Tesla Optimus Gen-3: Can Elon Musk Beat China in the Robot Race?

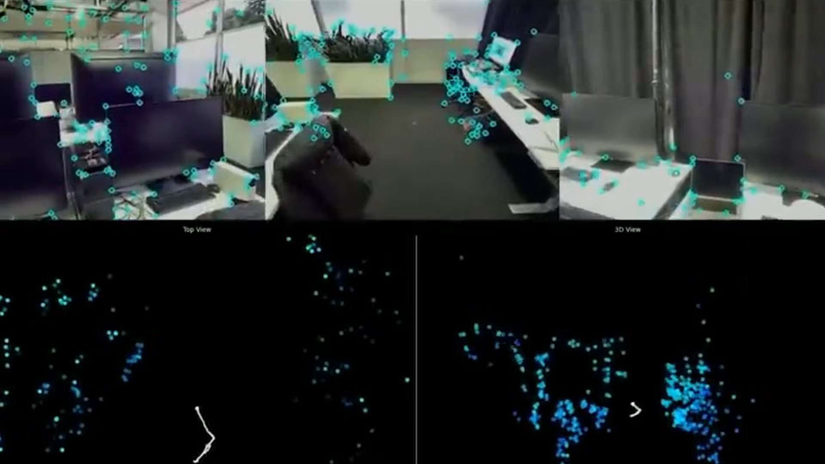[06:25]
but also to process sensory input from the robot's environment and coordinate its actions in real time.
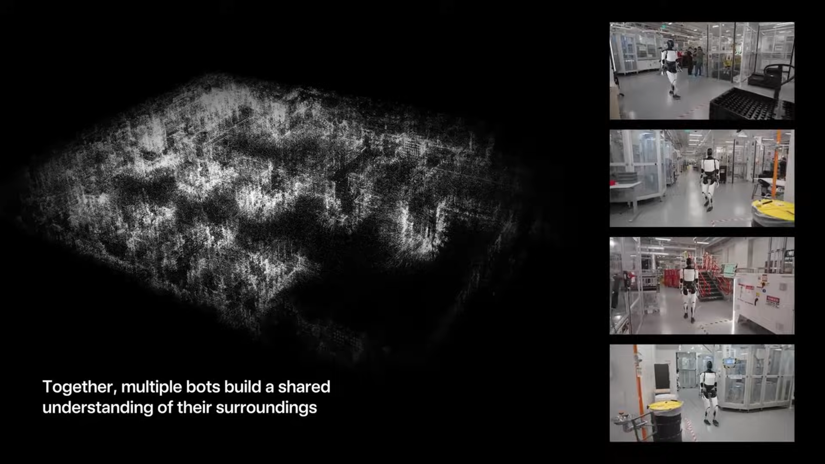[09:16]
You need a system capable of processing thousands of sensor signals every second and coordinating all of its movements.